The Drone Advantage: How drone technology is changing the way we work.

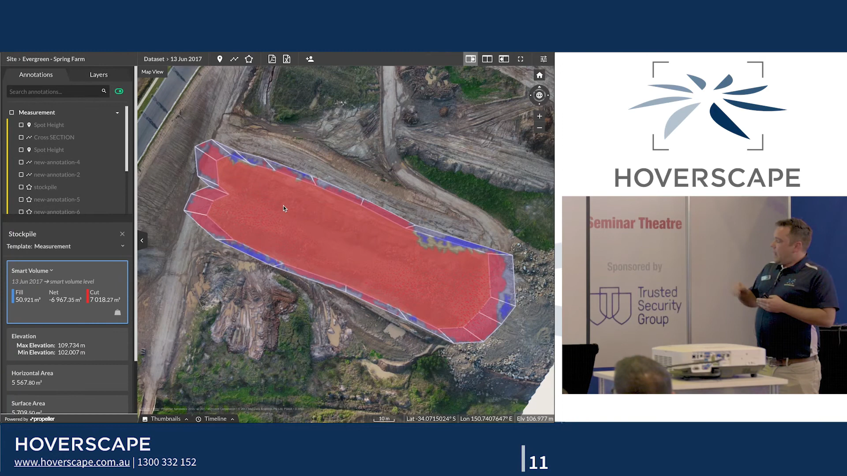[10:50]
that's all done within our cloud based software that's instantly shareable so you don't have to